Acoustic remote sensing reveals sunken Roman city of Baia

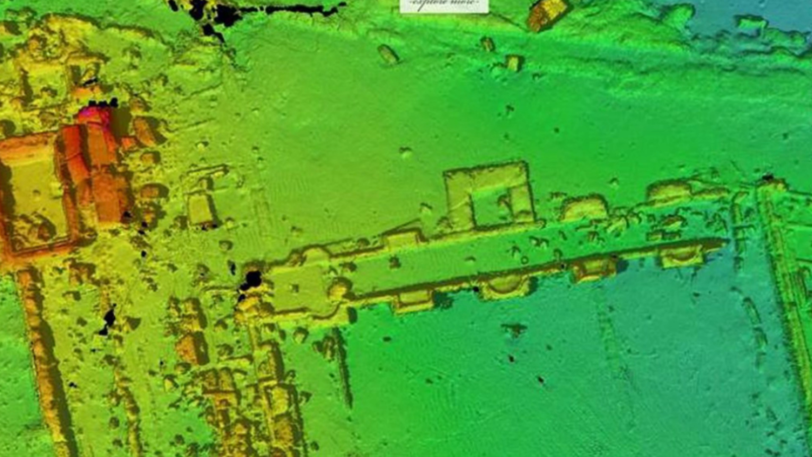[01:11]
combined with surface imaging that has centimetric resolution and multi-beam sonar, revealing a detailed reconstruction of submerged objects and archaeological features on the seabed. A 10 cm DTM is the first result of the high data density and resolution acquired,